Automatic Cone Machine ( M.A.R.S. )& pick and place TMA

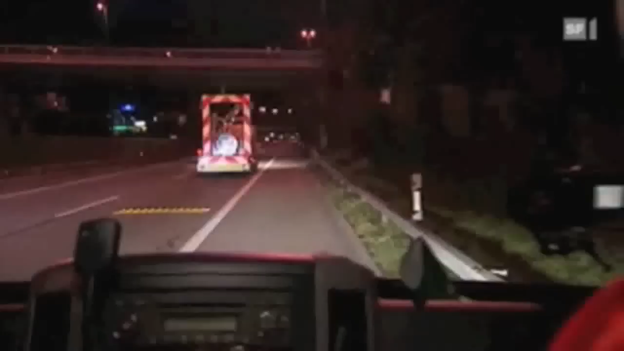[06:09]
150 Meter weiter vorne koppelt Uli Ruf den Aufprallbock ab.